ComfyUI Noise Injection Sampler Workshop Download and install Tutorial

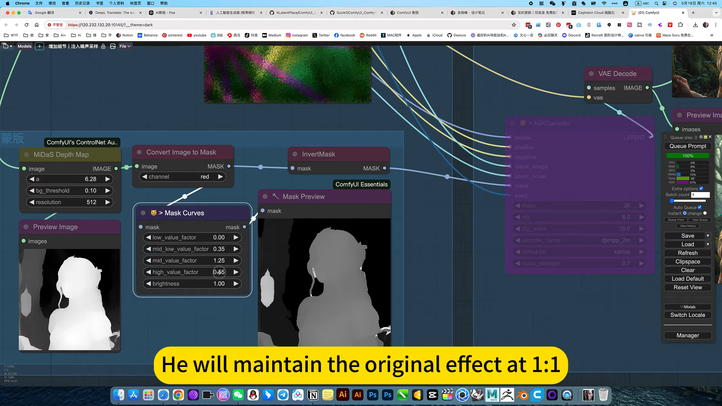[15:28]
He will maintain the original effect type one to one.
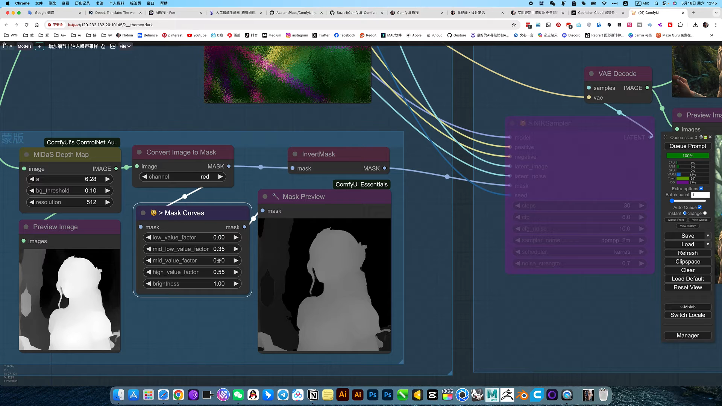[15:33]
So what mask looks like? This. A big grayer.
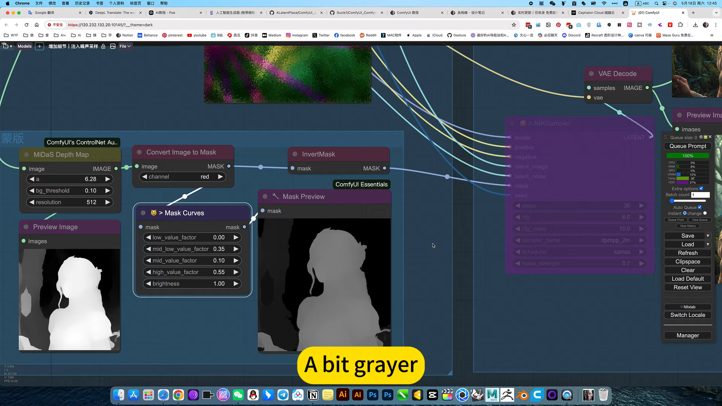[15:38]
This should give him a little room to develop.
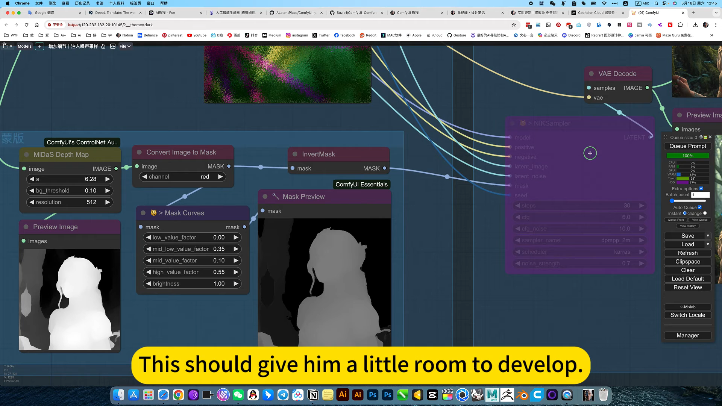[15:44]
Then open this again. Remember to quiz this in real time.